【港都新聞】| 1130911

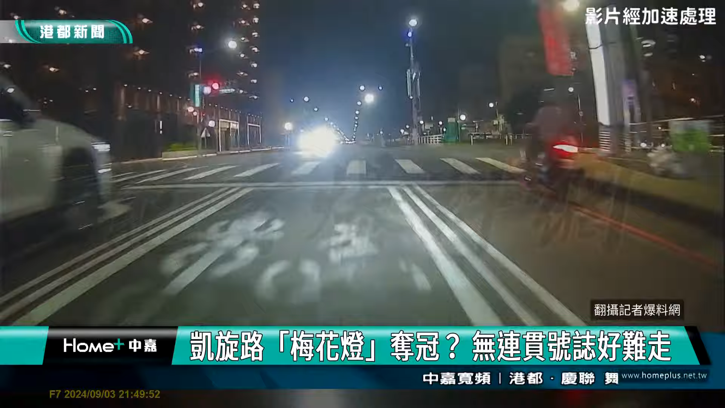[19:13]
机车向前起一段停下红绿灯灯号通行后继续向前又遇到了下个红灯整条路每逢路口都需要停下来这里是高雄前镇的凯旋路因为交通号制的不连贯导致凯旋路的梅花灯是不是全高雄最严重的在网路上引发了讨论